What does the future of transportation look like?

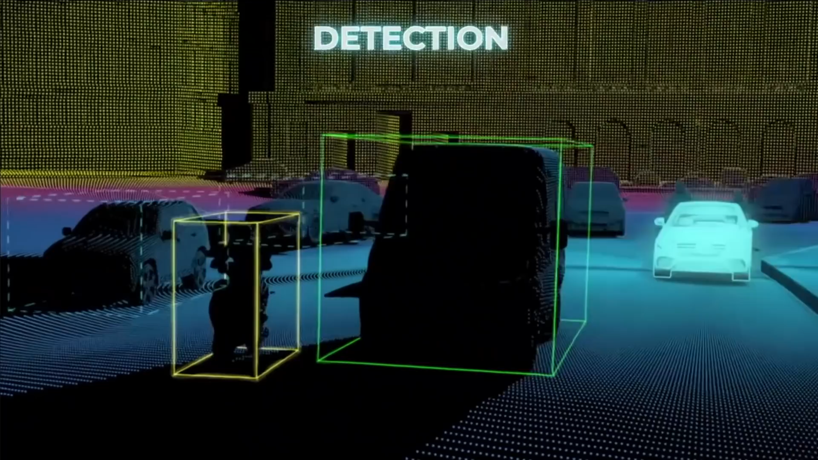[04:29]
information and they can vary in their levels of complexity and in detail I guess you can say